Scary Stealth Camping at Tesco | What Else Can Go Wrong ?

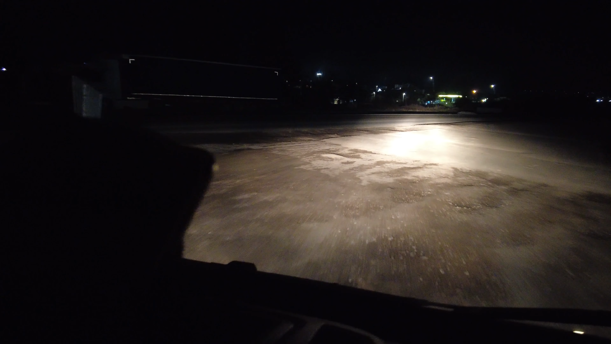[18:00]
oh my god yeah here left now now left left left turn turn no one coming no one's coming
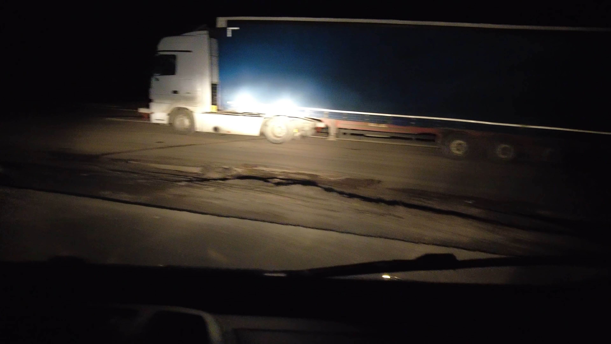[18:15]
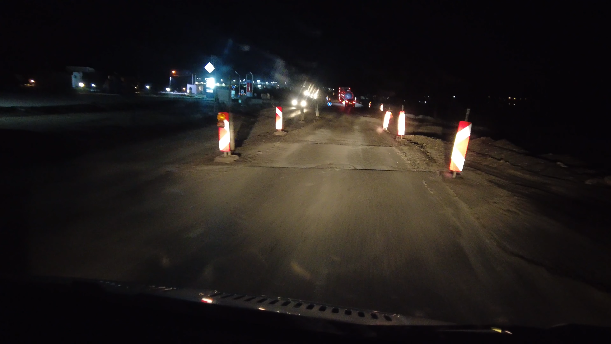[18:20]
i'm just happy we've got fuel now yeah i mean but these roads are driving me nuts six six six